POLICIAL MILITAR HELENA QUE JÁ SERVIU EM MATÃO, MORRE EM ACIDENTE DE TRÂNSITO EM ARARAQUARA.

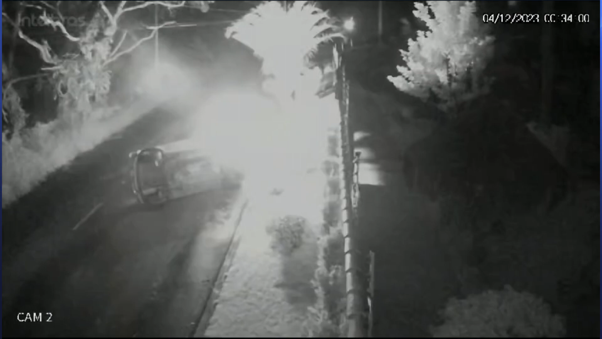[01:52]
Ela perdeu o controle do carro que dirigia e bateu violentamente em um coqueiro. O carro tombou lateralmente e pegou fogo.
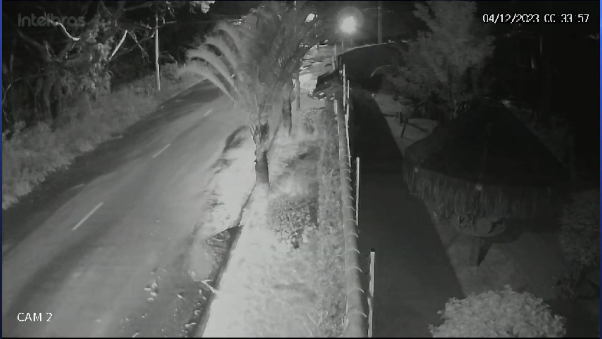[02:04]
Vejam aí as imagens deste acidente, né? A policial não estava em alta velocidade, não. A batida até que não foi tão forte assim, né? Mas ocasionou a morte da policial. Ela sofreu algumas queimaduras pelo corpo, segundo informações que nós recebemos de colegas da Araraquara, né?